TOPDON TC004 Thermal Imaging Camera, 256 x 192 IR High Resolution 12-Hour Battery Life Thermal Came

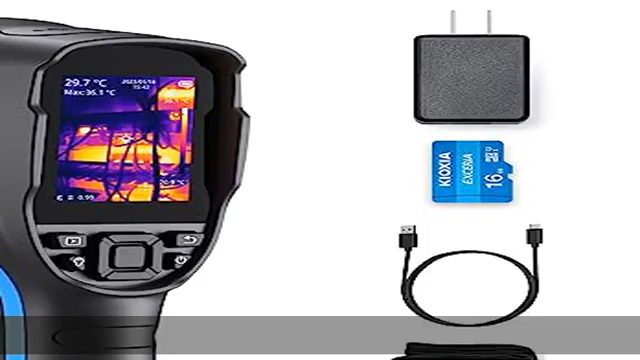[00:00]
About this item High Resolution, Accurate Measurement, Topdon TC004 Thermal Camera has 256x192 Ultra High Resolution,
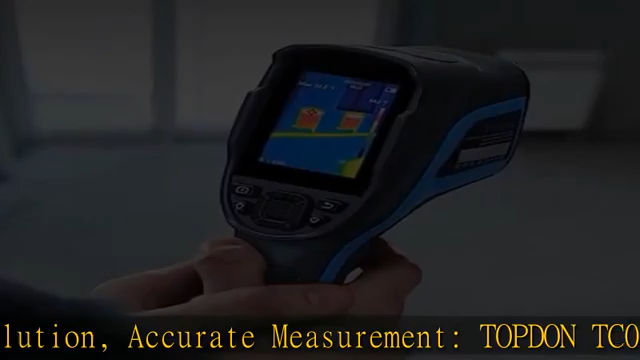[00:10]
Thermal Sensitivity 40MK, Temperature Resolution up to plus or minus 1 degree F,
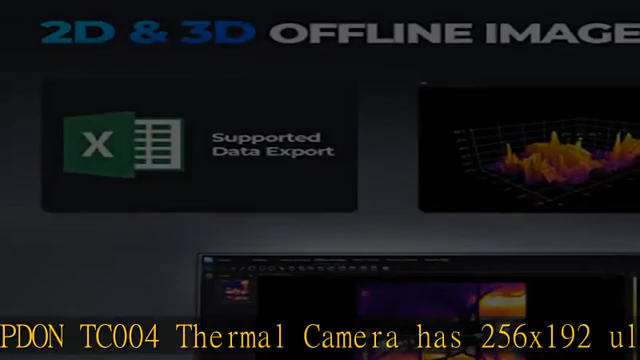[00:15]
3 Temperature Measurement Mode Center Point slash Maximum Temperature slash Minimum Temperature, Fast 20Hz Frame Rate and Temperature Range minus 4 degrees F to 662 degrees F, High Resolution,
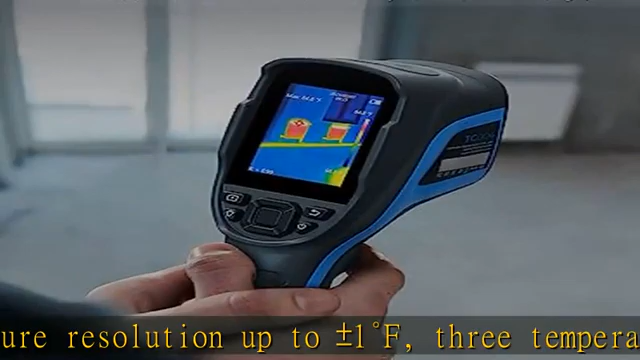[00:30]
Accurate Measurement allows you to detect potential problems early and diagnose problems reliably,
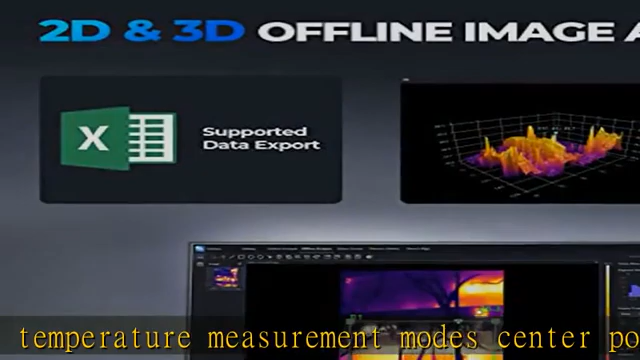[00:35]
Free PC Software Upgrade, Topdon TC004 Infrared Camera can be connected to a Windows PC via USB for online analysis, Real-time Detection of Object Temperature Changes,
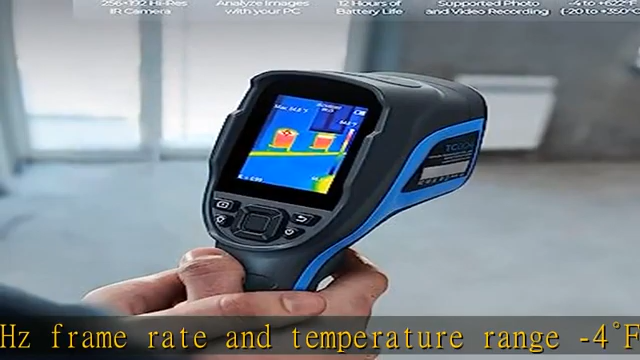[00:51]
Support for 3D Imaging, Point Line Surface Temperature Measurement, Up to 16GB Memory,
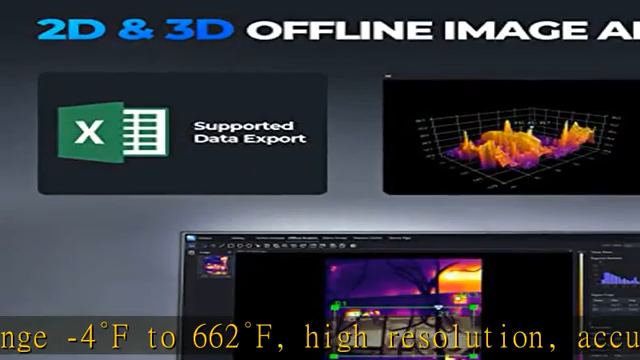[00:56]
Support Memory Expansion, You can also stream the device in real-time to a laptop or computer for offline temperature measurement, Analyze the saved images,
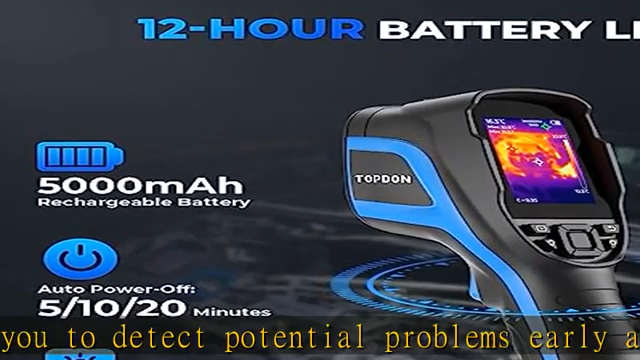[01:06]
Export data reports, and dig deeper into the data.Support Video Recording,